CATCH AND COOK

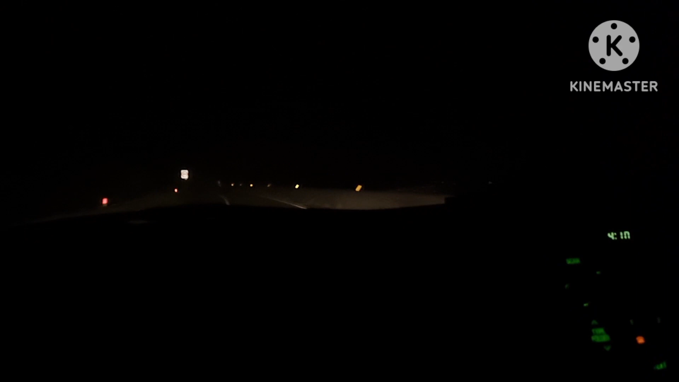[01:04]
So guys, so medyo foggy yung mukha namin driving out dito sa kasada.
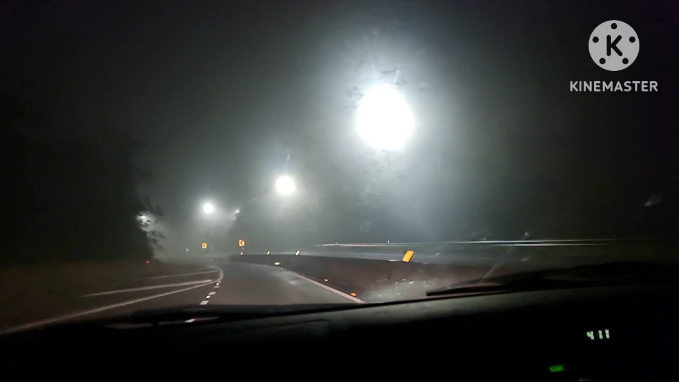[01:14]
Okay, sigurado mamaya guys mainit yan, kaganyan. Extremely hot, sigurado mamaya.